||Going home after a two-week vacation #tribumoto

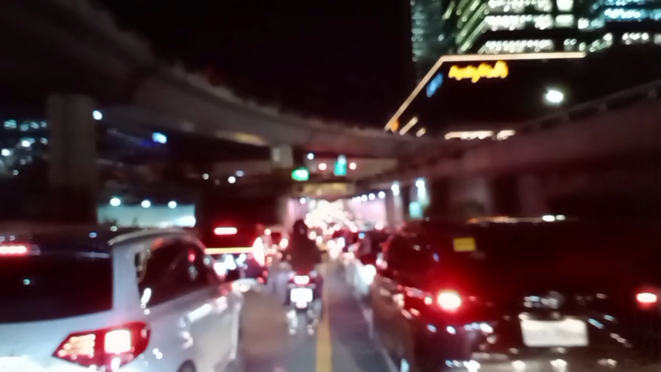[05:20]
So, ngayon ko lang nalaman, itong Ayala Tunnel pala, mayroong haba na 200 meters. Ngayon, para nasa Japan tayo, makikita nyo. Haba.
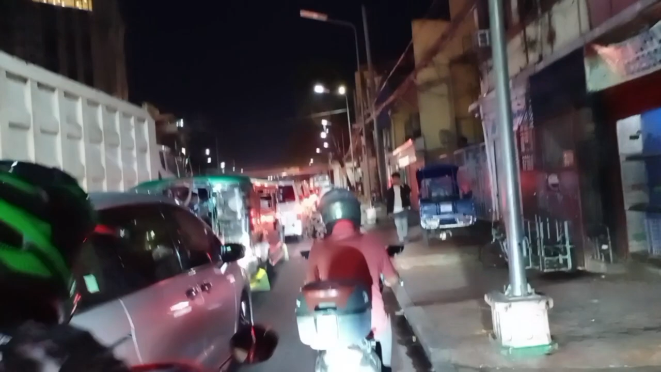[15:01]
So yun na nga guys, hanggang dito na lang ating vlog sa gabing ito.
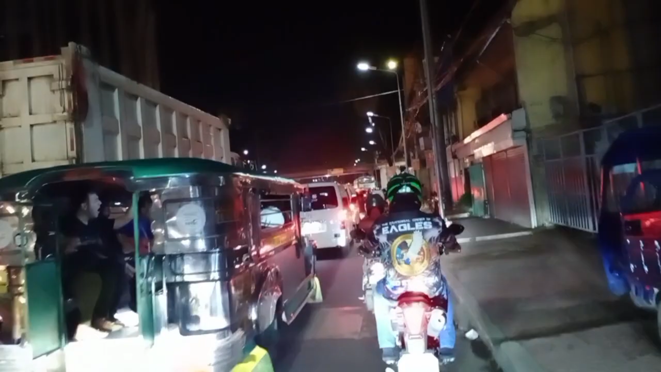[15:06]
Dahil nakaramdam na tayo ng pangangalay na ating braso. Ayan, kung makikita nyo, nandito na tayo sa may tramo.